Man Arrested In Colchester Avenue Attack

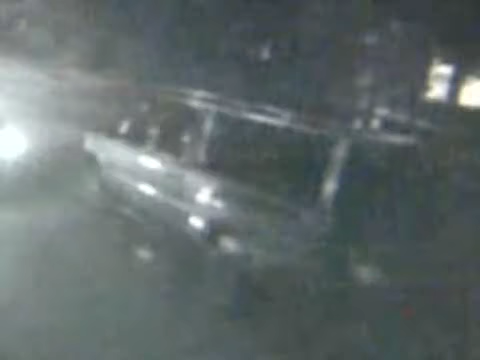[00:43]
Police say the suspect's Chevy truck seen in the tape is extremely unique. Only 11 of them were registered in Vermont. Once that video was released, we started receiving several calls linking Porter to owning a vehicle similar to the one seen.